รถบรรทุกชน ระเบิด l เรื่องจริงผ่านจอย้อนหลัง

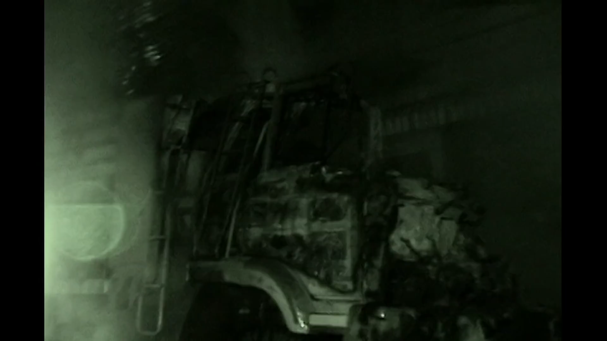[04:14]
ิ่มเห็นชัดก็คือ 1 ศพคนตาย ที่โดนเผาอยู่หน้ารถ